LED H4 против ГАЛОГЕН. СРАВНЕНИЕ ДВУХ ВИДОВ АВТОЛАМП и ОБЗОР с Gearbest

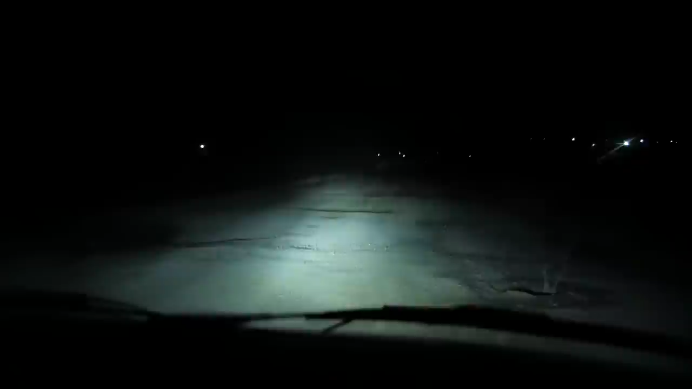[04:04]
вот volkswagen t4 вот это у нас ближний свет новые линзы мы уже настроили давай дальний вот дальний свет ближний светит очень хорошо ну дали тоже нормально Это у нас дальний, да? Это у нас дальний свет Камера всего не передает Но Что, что видите Давай ближний Вот у нас ближний свет В общем, каждый мастер настроит Под себя